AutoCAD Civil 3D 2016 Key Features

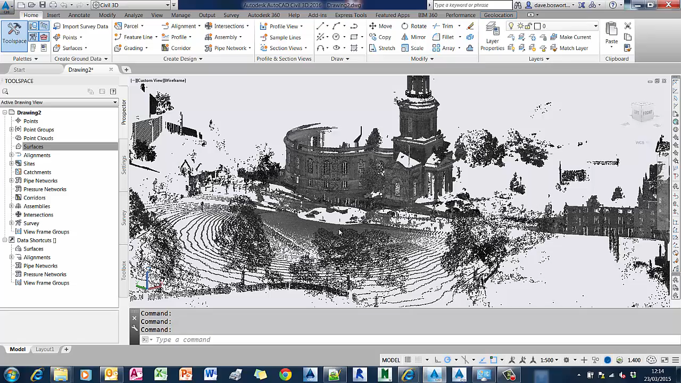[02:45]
So take a look at some of the new design features in 2016. The first one I want to show you is the ability to create a surface from a point cloud. So we've got this point cloud loaded into our model. And I'm just going to go to this new tool, create surface from point cloud.
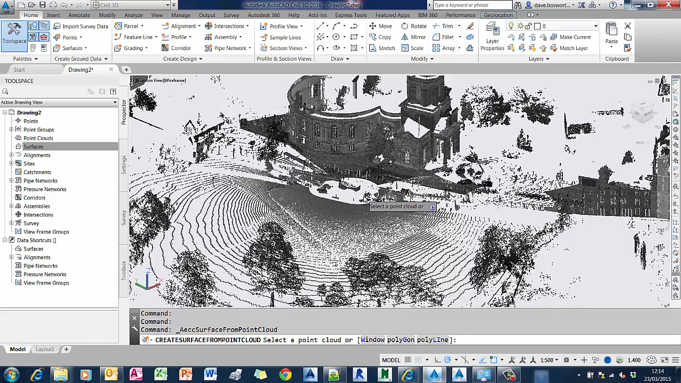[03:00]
I'm going to do this by selecting a polygon. So we'll click on the command line and choose the polygon option. And now we can just trace the area that we want to use for our surface. You have to bear in mind with this tool that the point clouds typically contain millions of points. Picking a very large area is going to take an awful long time to create the surface and will probably be too big.
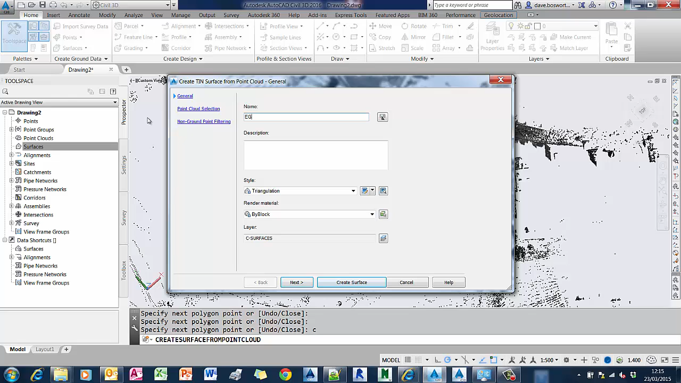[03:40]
So you may have to either clean up your point cloud or do it in stages. We'll just select a style for this surface and we'll also just give it a name. And you'll see that in the dialog here we have the option to continue adding new areas or new point clouds to this selection or in fact deleting them if we want.
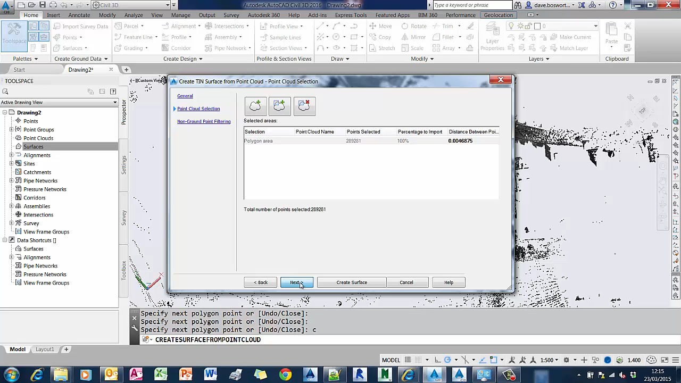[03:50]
And there's a dialog
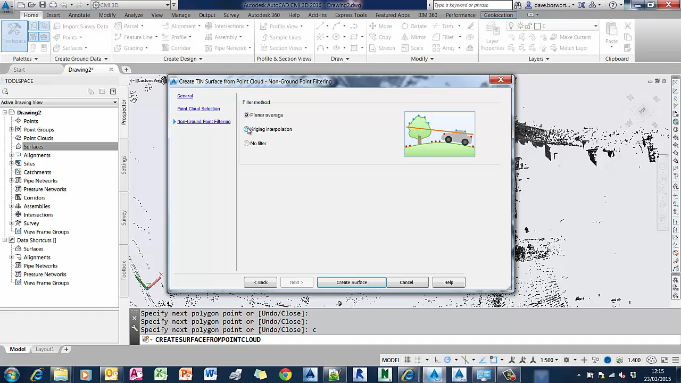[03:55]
here to illustrate how it will handle points that appear to be off the surface and what sort of interpolation takes place.
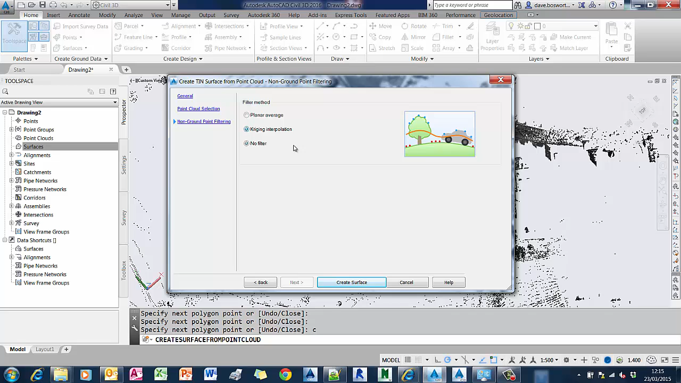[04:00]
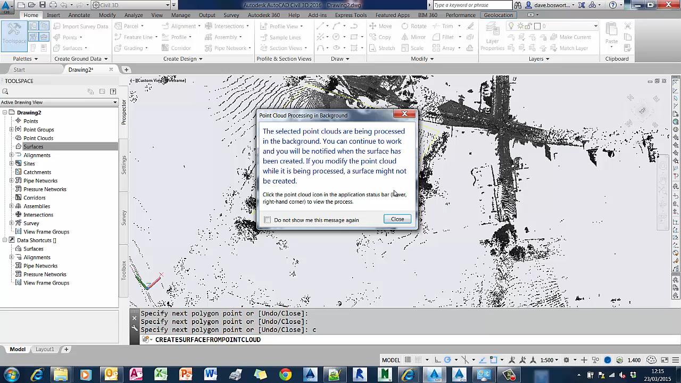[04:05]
This is going to process the point cloud in the background so we can carry on working while it's doing this because it can take some time.
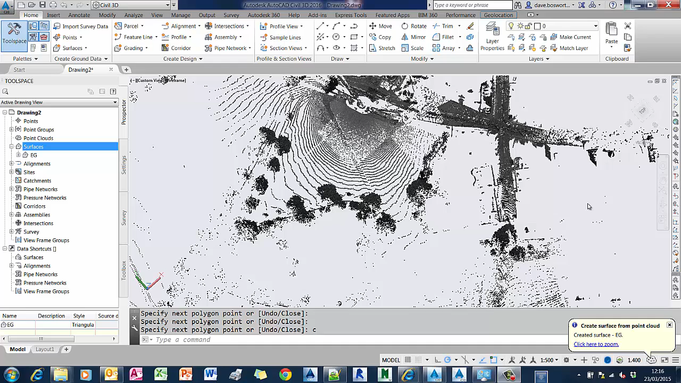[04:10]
But when it's done it will pop up a little message for you on the screen and we'll just click on that and zoom into the point cloud and we can just have a look at that in 3D.